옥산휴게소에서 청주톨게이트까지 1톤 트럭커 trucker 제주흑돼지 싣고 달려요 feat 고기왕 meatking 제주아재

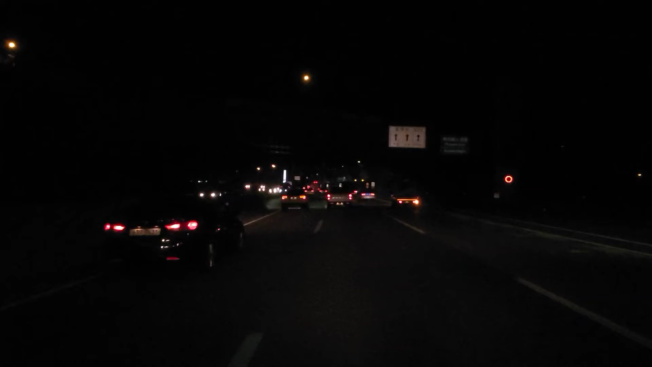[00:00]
옥산휴게소에 가면 트럭커들을 위한 시설들 신탄진 휴게소만큼이나 잘 배고 있습니다. 옥산휴게소 지나갑니다. 경부고속도로에 있어요.